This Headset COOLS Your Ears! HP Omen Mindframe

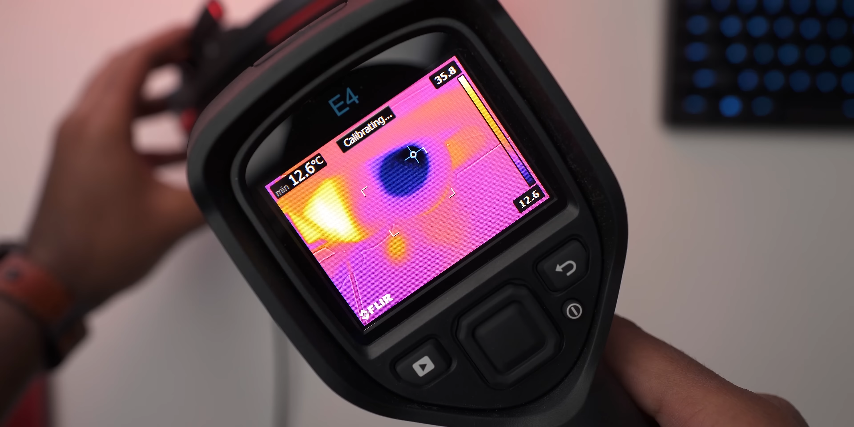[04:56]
On screen: min 12.6°C
And based on our FLIR readings, the maximum temperature or the minimum temperature we can achieve at maximum cooling setting is about 12 degrees Celsius.
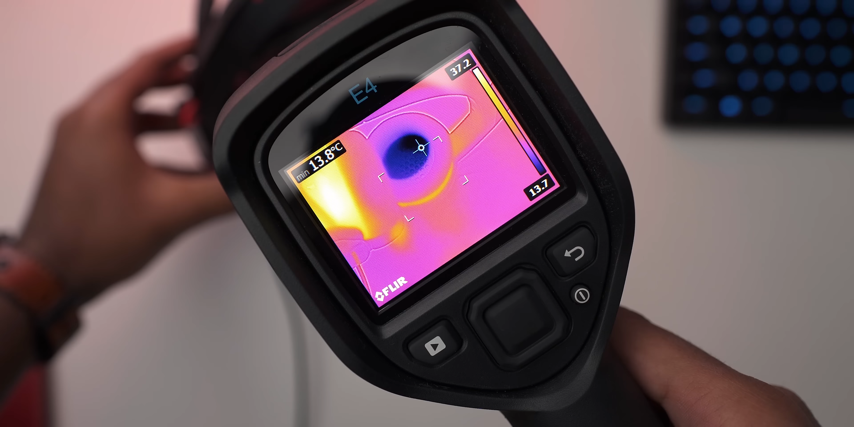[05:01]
And that is really cool in terms of the feature set and also the temperature.
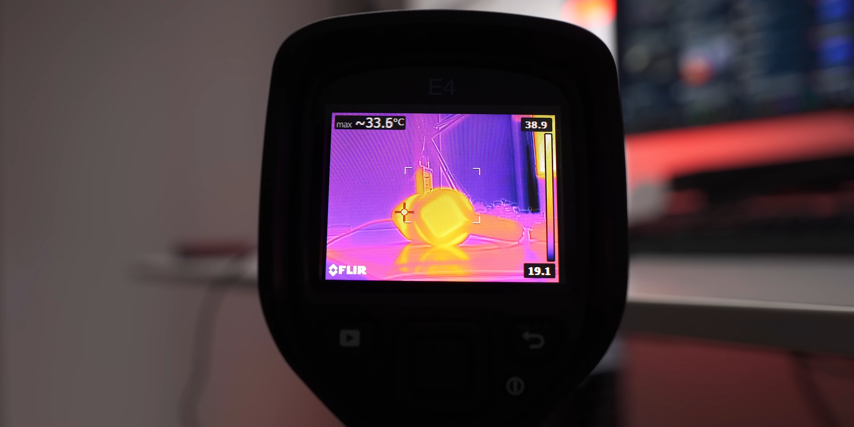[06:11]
And it's kind of strange handling a headset that is warm on the outside, but extremely cool inside the earcups.